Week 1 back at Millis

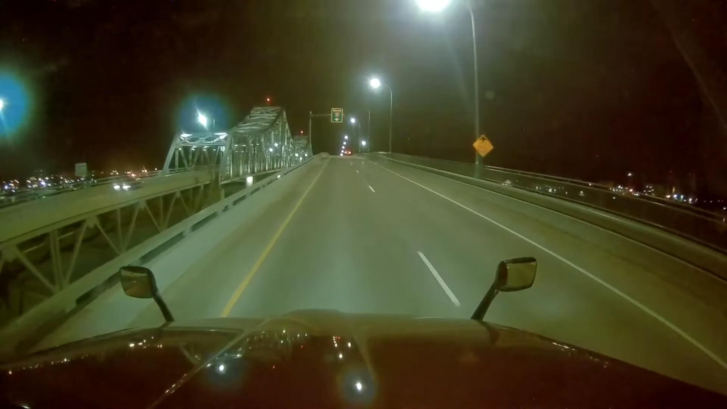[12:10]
We're heading towards Mesquite, Texas And we're just crossing To Minnesota here Crossing over The mighty Mississippi River And we're going to get on 90 here in a little bit
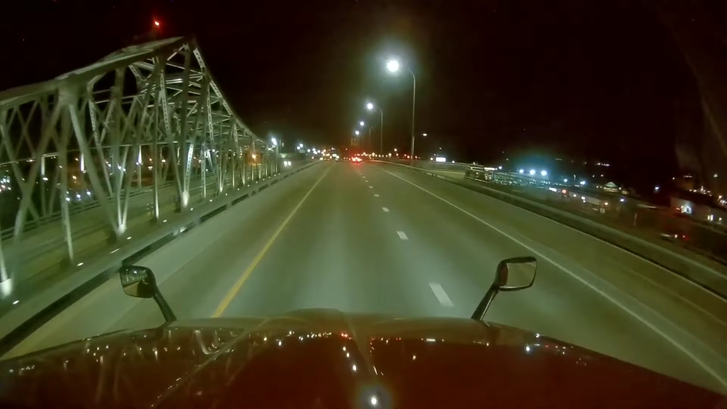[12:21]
And I don't know if I'm Yelling off But Yeah we're doing good We've got another Two hours to drive tonight Then we're going to Shut her down And get up And run more tomorrow So welcome To Minnesota Hey
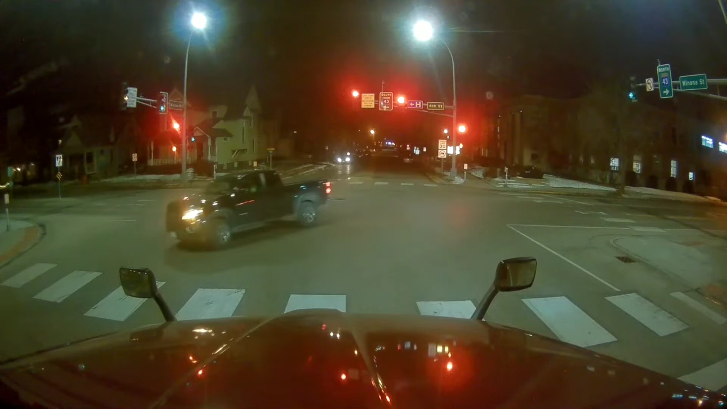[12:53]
We're in Winona Minnesota If I'm pronouncing that right Turn down the music So we don't need copyright Strikes here Looks like a nice little Small, clean Minnesota town Got the sheriff's office On our left Jail Yeah Courthouse Yeah
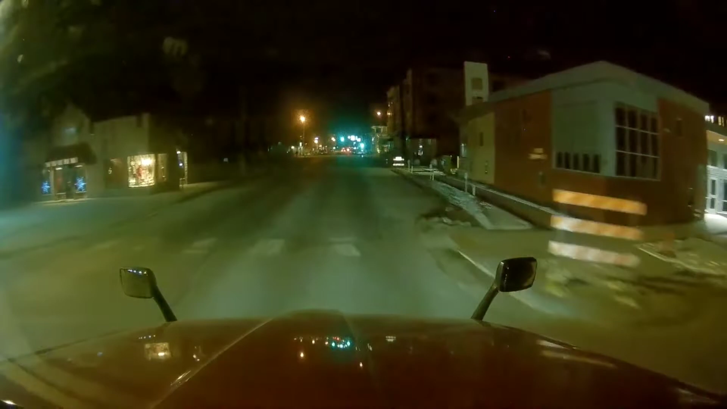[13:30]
We're right on the main street Up here Got a Puzzle Signed 43 I think it'd be fun Driving through this town During the day I'm still getting used to Pulling a 53 Even though I did pull a few 53's But pulling a 53 All the time Again And no dollar